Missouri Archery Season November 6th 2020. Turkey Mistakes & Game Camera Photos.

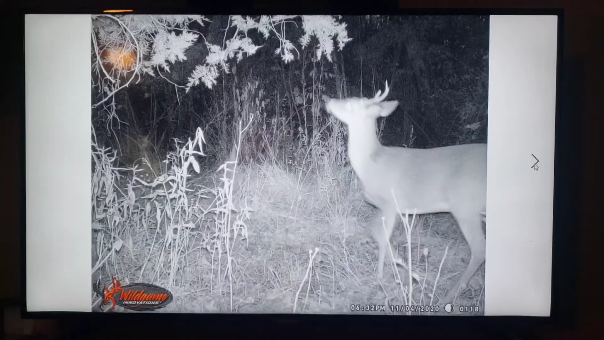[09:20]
Alright guys, well, we're back home now, and this is the first picture over the scrape I was talking about. I've seen most of these. I'm not 100% sure if there's any I haven't seen. If they were there this morning, then yeah, I haven't seen them, because I didn't look at it after I pulled it. I just brought it home so we could look at it together.
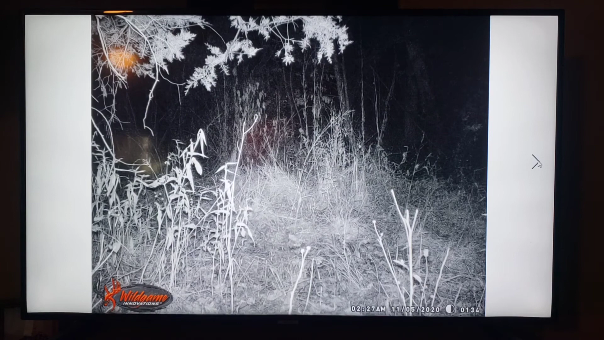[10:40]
So that would be 4:56 p.m.